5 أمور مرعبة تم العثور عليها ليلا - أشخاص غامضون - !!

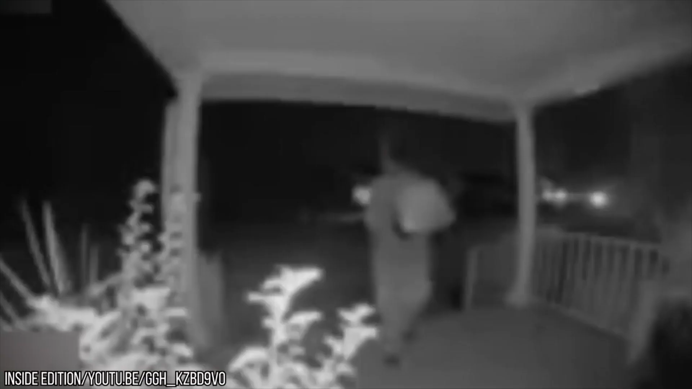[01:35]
يديه يتركه مما الباب ثم يقوم بتقديم التحية للمنزل أو كاميرا الجرس ليبتعد بمطء مثل ما جاء تماما
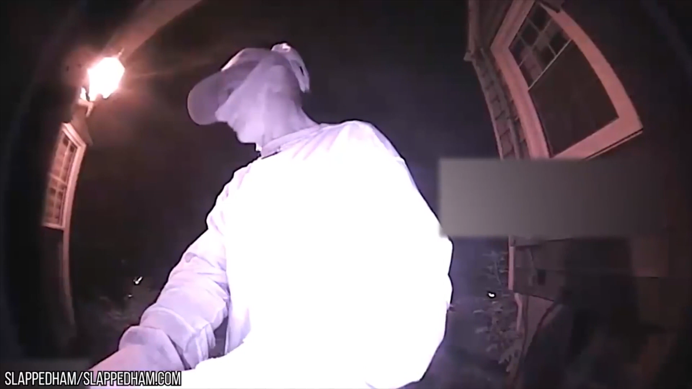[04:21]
بكونه تطفل على المنزل خلال عدة ليال حول فيها أن يقتحم المنزل ويفتح حبابه بطرق عديدة ومعد مشاهدة مالك المنزل لتسجيل الكاميرا
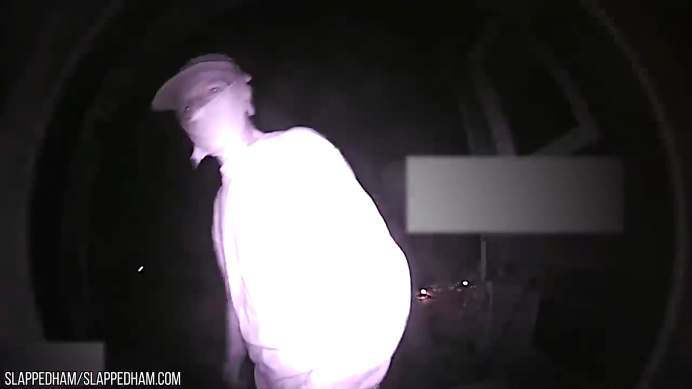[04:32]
مرات عديدة قام بتصرف السليم عبر الاتصال بالشرطة التي تمكنت
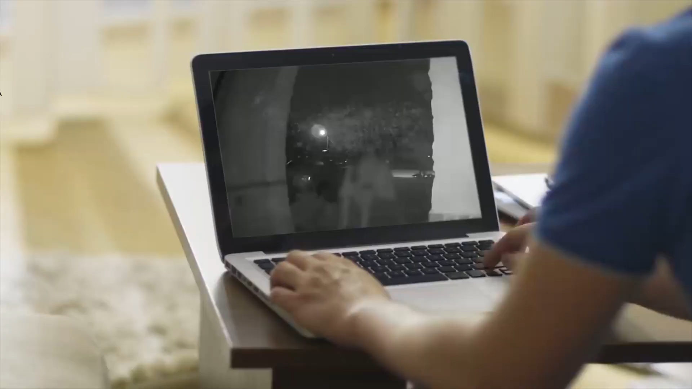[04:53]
المراقبة هذا ستقوم إمرأة القدوم للمنزل بينما تجور طفلها من يده وتحمل بعض أغراضه
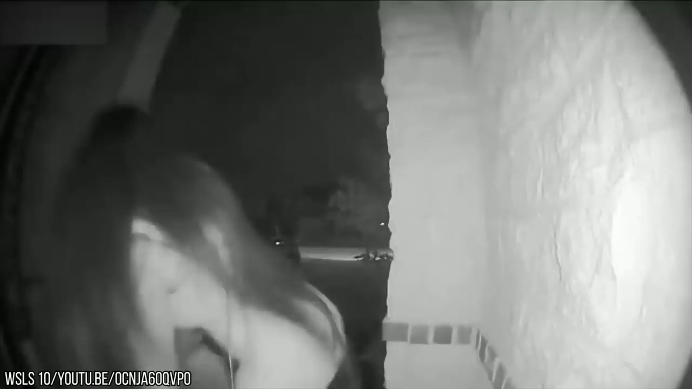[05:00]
الخاصة لتقوم بعد بلوغ الباب بتغطي الجرس
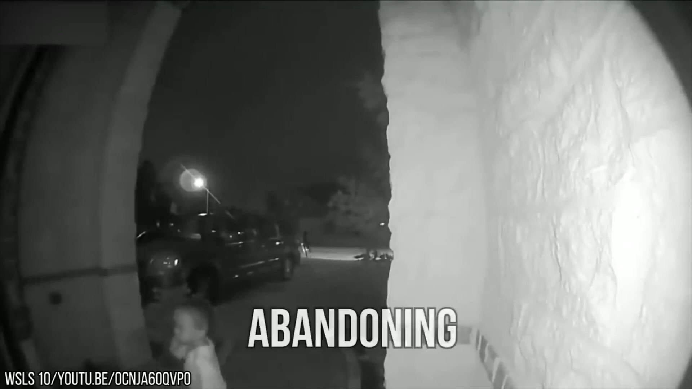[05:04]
والحروم تاركة الطفل لوحده هنا وبالطبع كان أغلبية ليتفجأ لدى
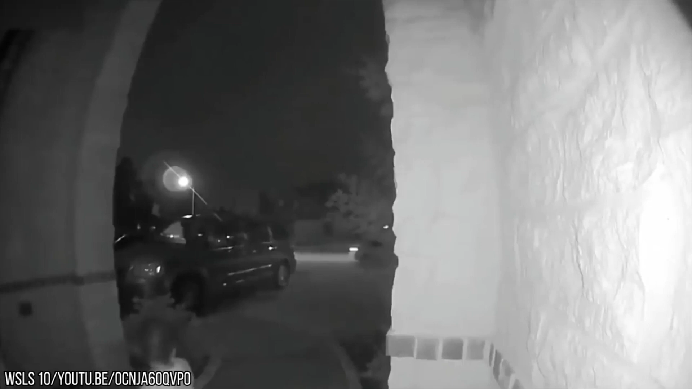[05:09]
العثور على طفل أمام منزلهم غير أنه بفضل كاميرا مراقبة الجرس تمكن الرجل من الاتصال بالشرطة وتقديم التسجيل كدليل وقد صرحت هذه الأخيرة على أن
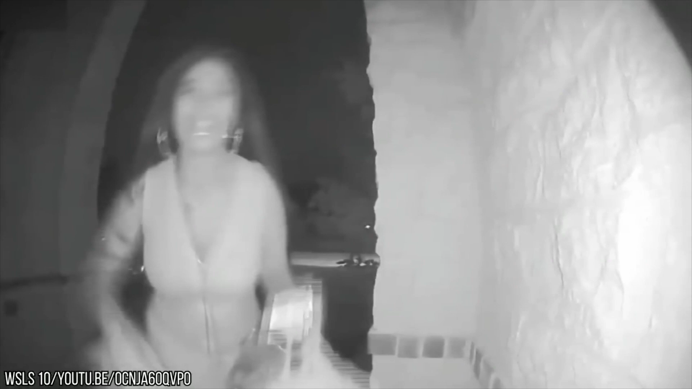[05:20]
الأم قد تكون ويدة الطفل لكنها بعد إلقاء القبض عليها أنكرت ما نسب إليها رغم وجود دليل قاط على ذلك وصرحت بأن الطفل عدل عمتها في الواقع والتي أخبرت بأن ملك المنزل وعطت العنوان والتعليمات التي نفذتها بالحرف ولهذا ألقت اللوم على عمتها بينما لازلت الشرطة تحقيق